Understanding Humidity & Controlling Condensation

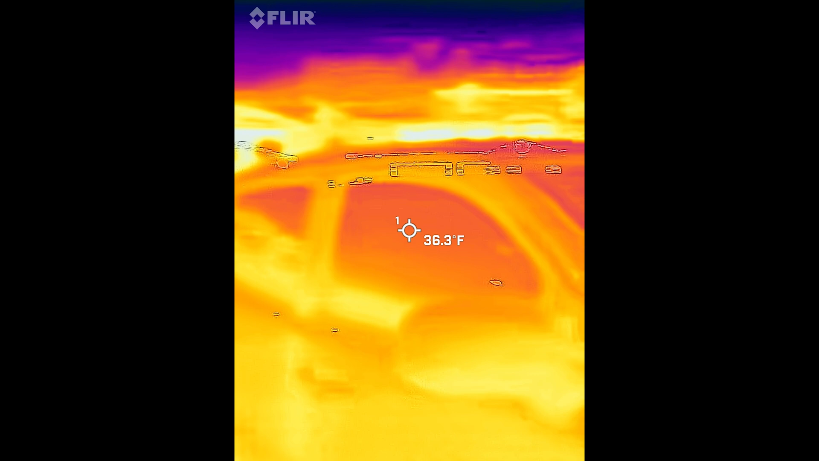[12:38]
On screen: spot 36.3°F
but just enough to keep them above the dew point.
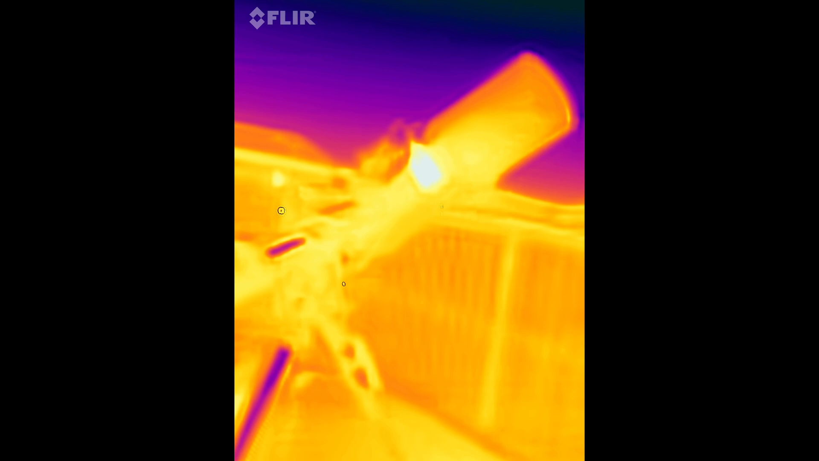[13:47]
This is a thermal image of my Raza telescope. The Raza is unique because the camera mounts to the front objective of the telescope.
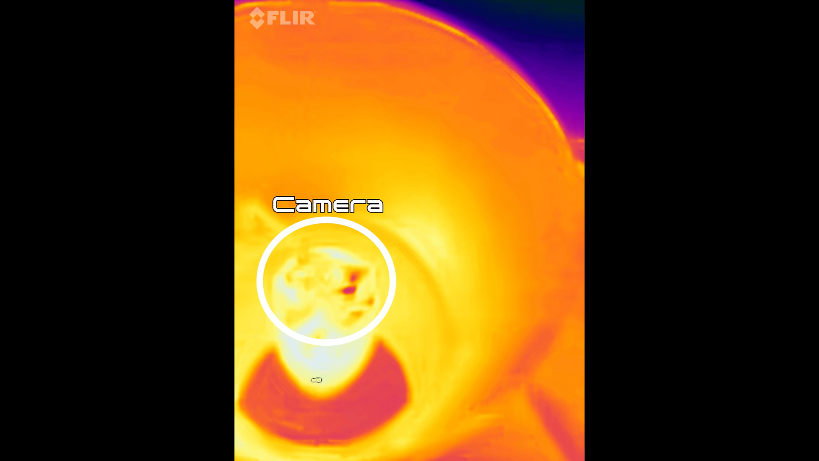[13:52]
So here we're looking down the dew shield length and we can see the camera inside.
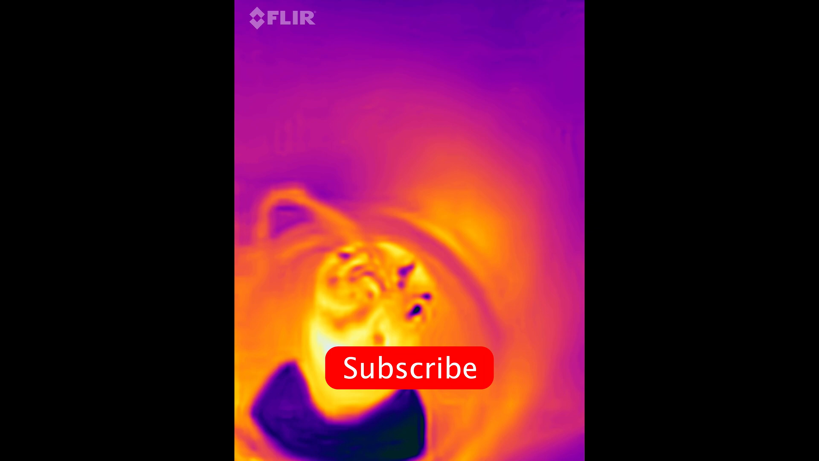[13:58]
You can see the camera itself is generating some heat,
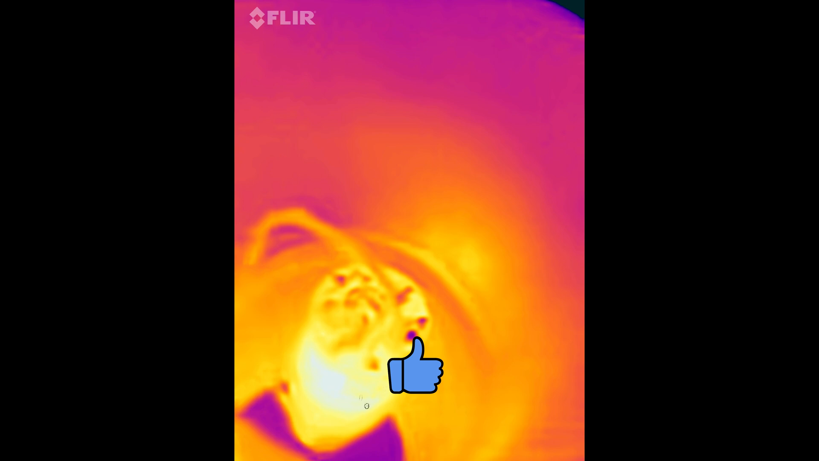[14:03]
but notice how that heat is radiating off of the walls of the dew shield.
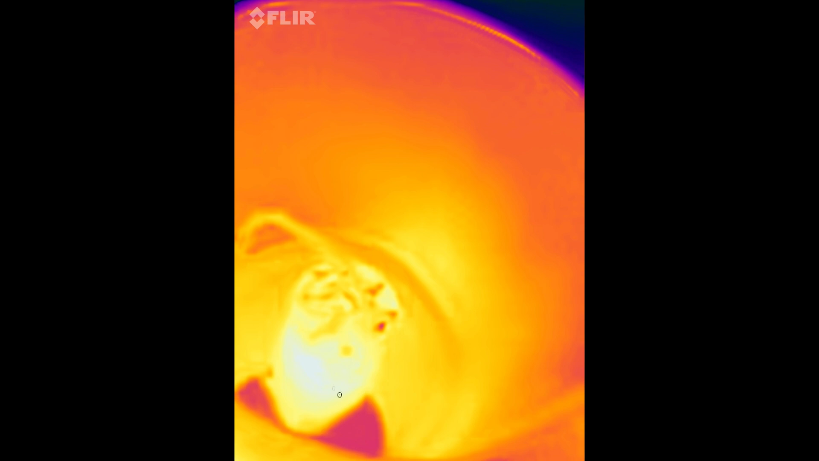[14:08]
And that helps everything inside of the dew shield stay a little warmer. So with a regular telescope, you wouldn't have the camera on the front like this,
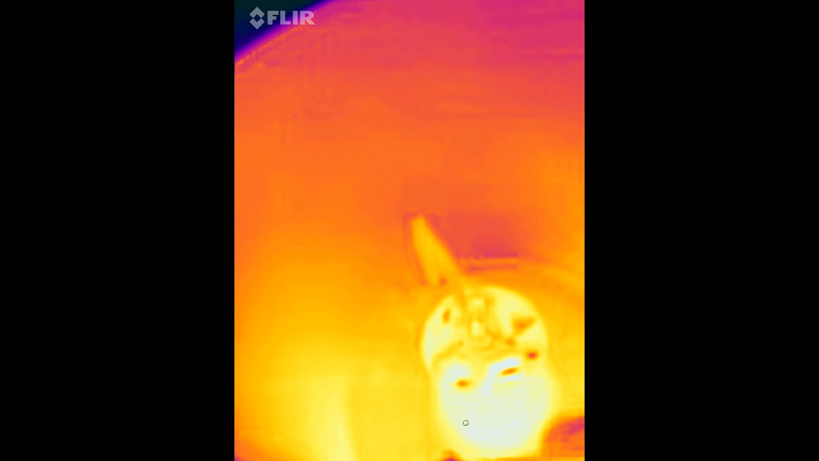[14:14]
but the glass itself would still have a certain amount of heat.
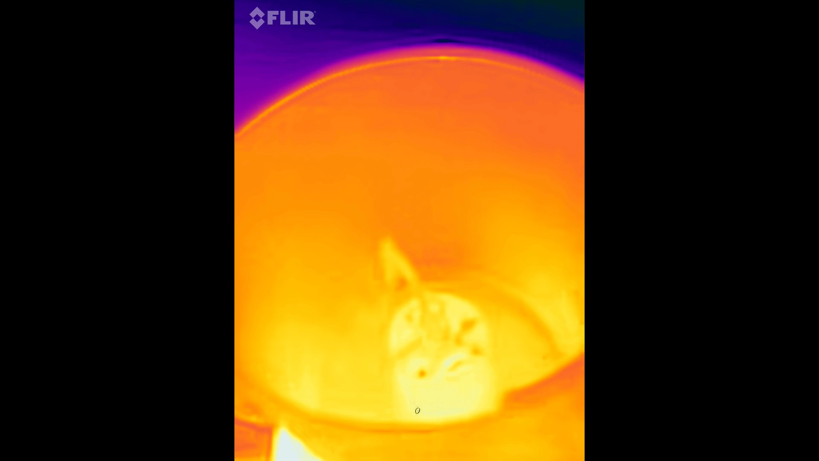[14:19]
And just like you see here, that heat would be trapped by the dew shield. If the relative humidity in your area is going to be somewhat low, then a dew shield is probably all you're going to need.